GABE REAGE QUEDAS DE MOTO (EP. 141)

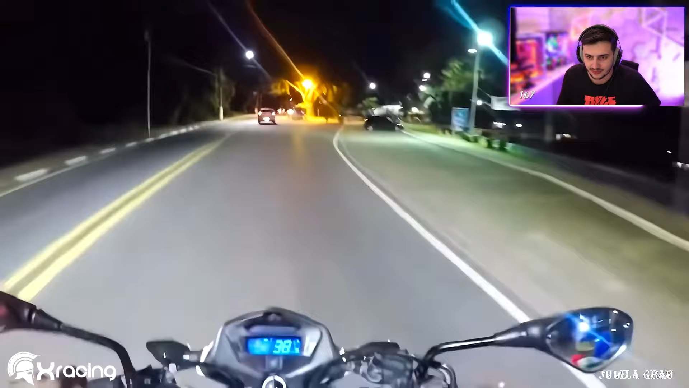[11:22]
E eu tô ligado que eu vou cair nele daqui a pouco, mano. Tô até vendo. Aí, ó, Ilha Bela. Vou cair nesse comandão aí. Não sei o que vai dar não, hein.